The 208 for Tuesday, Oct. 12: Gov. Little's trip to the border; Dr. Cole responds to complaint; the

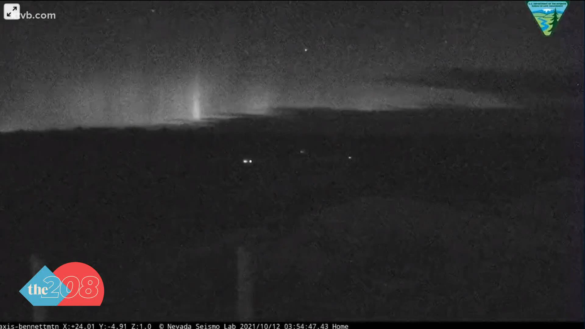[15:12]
They say it was visible as far south as Nevada, but it was even more visible the further north you went, hence the name, the Northern Lights. Check out these photos from Spokane and Coeur d'Alene area from last night, which probably don't even do it justice.